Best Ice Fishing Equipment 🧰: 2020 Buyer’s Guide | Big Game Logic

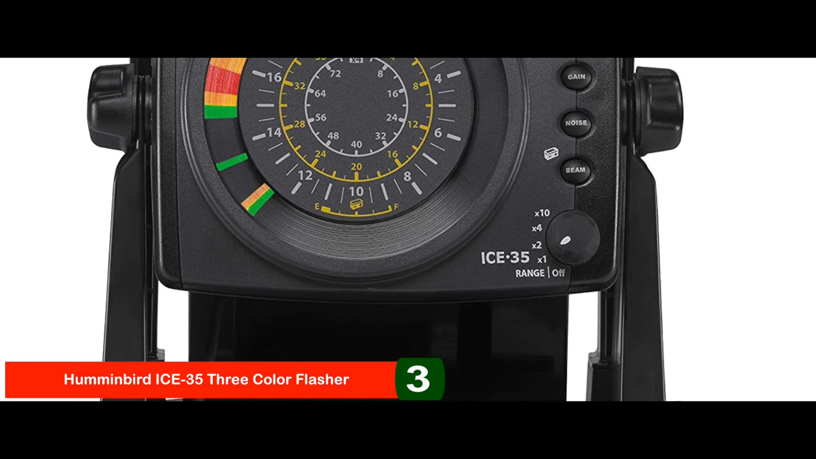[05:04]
And it eliminates interference from nearby flashers and lets you view fishing history. Next, we have the best for the money, the Shakespeare Ugly Stick.